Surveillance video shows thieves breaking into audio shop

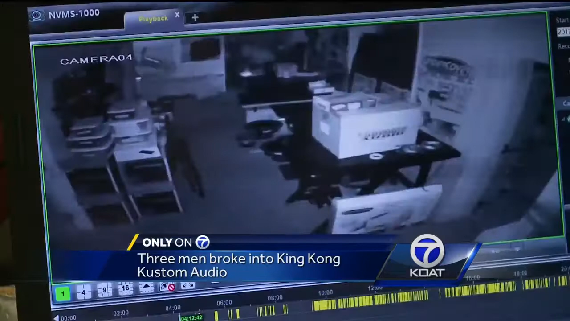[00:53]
A lot of speakers, some very, very expensive subwoofers. They took one sub that was valued at about $2,600.
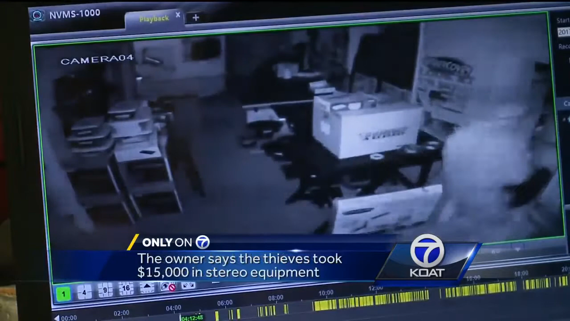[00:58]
All with that five-finger discount. They took amplifiers, wiring, a computer.